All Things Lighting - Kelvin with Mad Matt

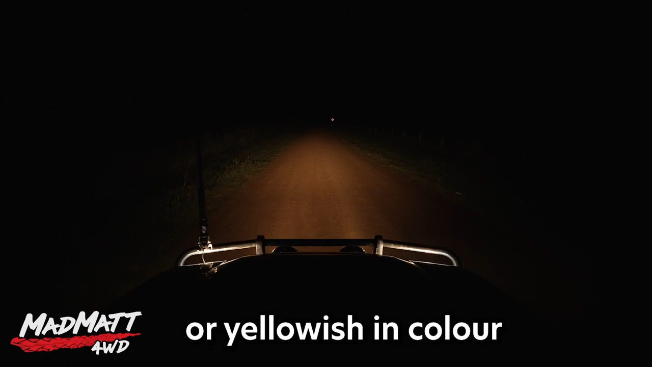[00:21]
Now the 6000 K light is going to be a very cool light. It's going to be white and intense.
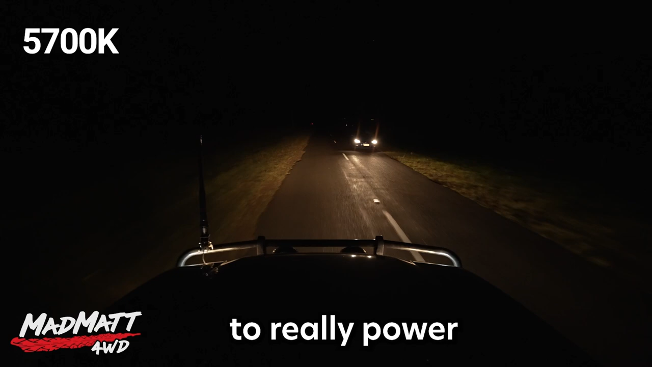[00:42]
It's kind of going to have that ability to really power through the environment and get a great deal of distance out of the light. But it's going to have a negative. And that is you get a lot of what we call flashback from signage and even the environment can have flashback at you like you might have a really white trunked tree on the side of the road and you can get a degree of flashback from that tree. Effectively, it's that reflection.
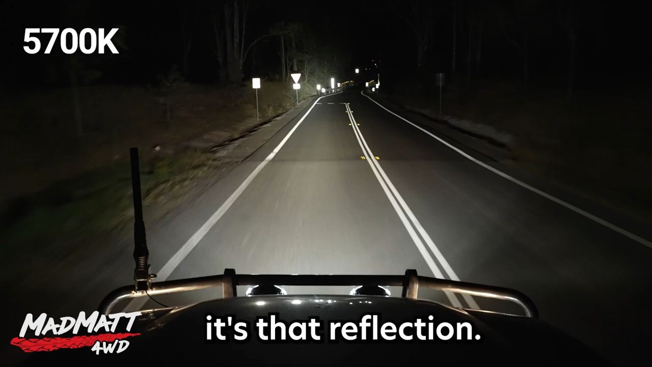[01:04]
Now, you may or may not like that. And therefore, you may choose to look at a light that has a lower colour temperature,